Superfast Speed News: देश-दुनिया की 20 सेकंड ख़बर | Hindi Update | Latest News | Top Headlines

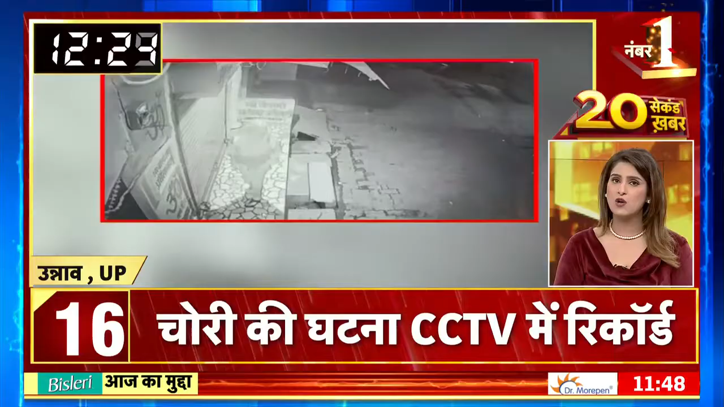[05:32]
دراصل دیر رات آروپی ٹینٹ کا سامان سمیت لوڈر چوری کر لے گئے صبح گاڑی مالک لوڈر نہ دکھنے پر پولیس سے شکایت کرنے پہنچا پولیس سی سی ٹی وی پوٹیج کی آدھار پر چوروں کی تلاش کر رہی ہے رادستان کے جوتپور میں تیز رفتار گاڑی نے کار کو پیچھے سے زورتار ٹک کر ماری جس کے بعد حادثے کی شکار کار